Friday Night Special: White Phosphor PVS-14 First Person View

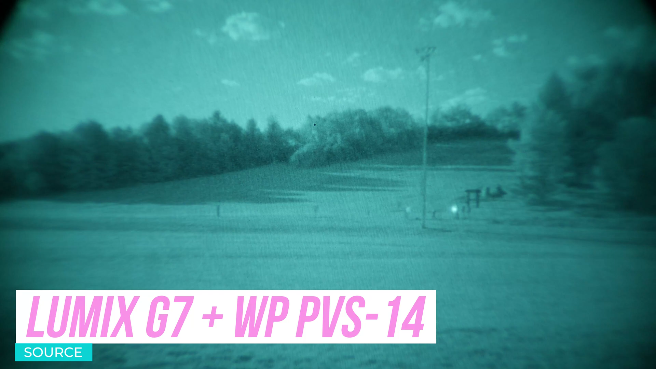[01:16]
Elver Park has a really massive hill at the top.
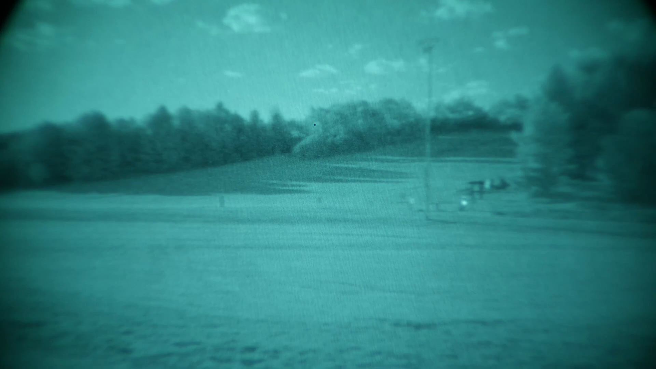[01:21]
And we're going to go up there and take a look and see how it looks down as well. But what's really interesting about this park is that it has a disc golf course.
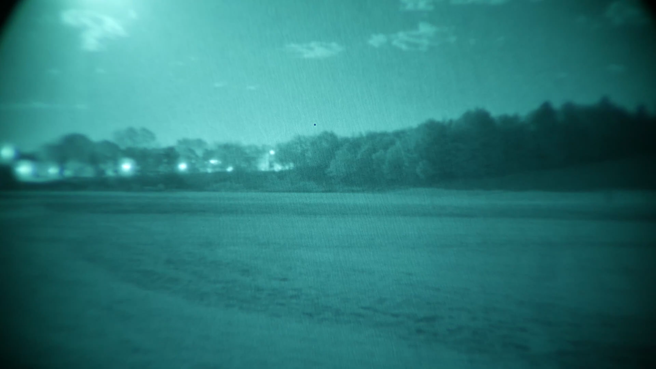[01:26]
This will provide us subjects to look at on an E5-PBS-14.
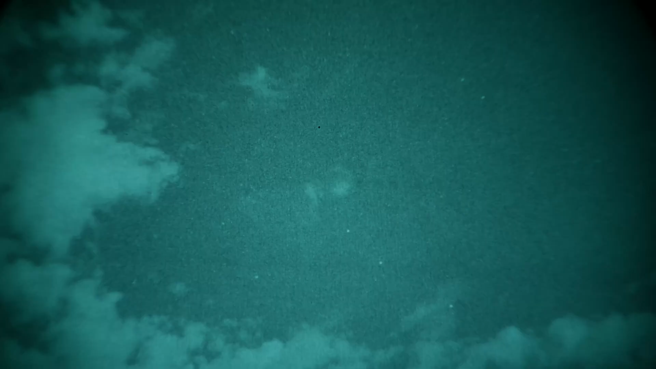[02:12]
One of the coolest things to do with night vision is to stare at the stars and see what's underneath them as well. Hey, I really wanna use this time to say thank you for watching.
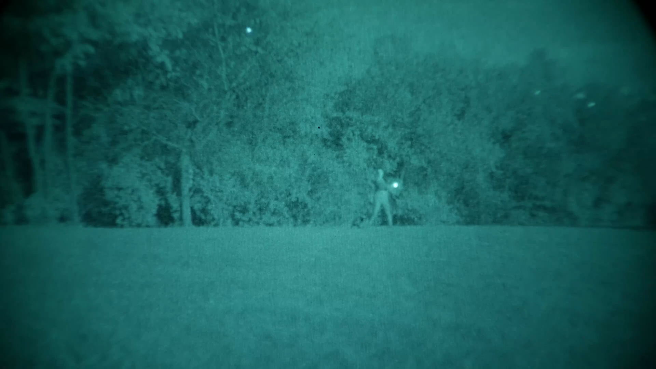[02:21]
I really appreciate it. I'm gonna have a lot more content, especially around night vision, that's gonna be dropping pretty much every Friday, hopefully for the rest of this fall. So please do like and subscribe.